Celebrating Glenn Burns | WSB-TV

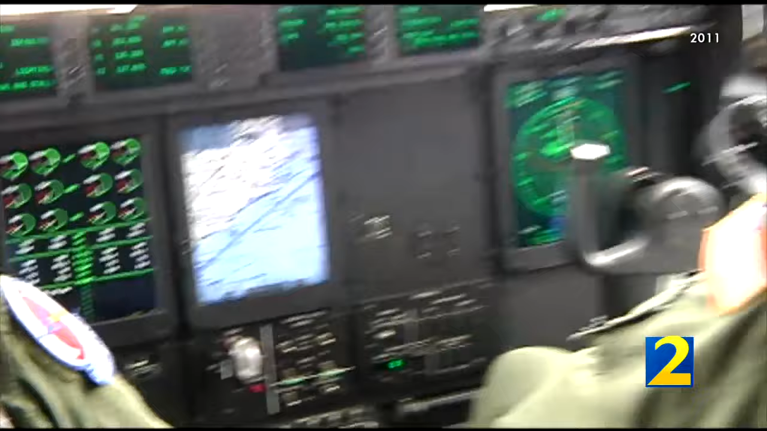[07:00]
As you can see on the navigational chart, our aircraft and flew into the eye of a hurricane, Hurricane Irene.